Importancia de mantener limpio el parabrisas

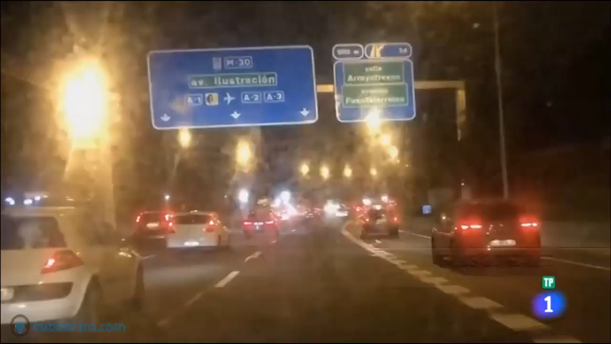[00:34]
Porque un parabrisas sucio lo que provoca es que tengamos peor visibilidad, tengamos que forzar la vista, por tanto, que concentre su mirada en puntos más cercanos y pierda esa perspectiva y esa proyección que necesita y esa panorámica para conducir bien.
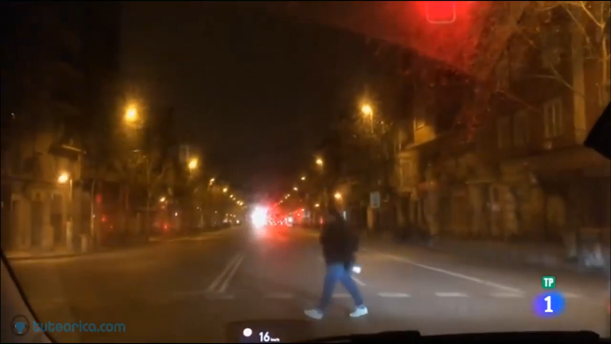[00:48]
El parabrisas también es el lugar donde se sitúa una de las cámaras de ayuda al conductor.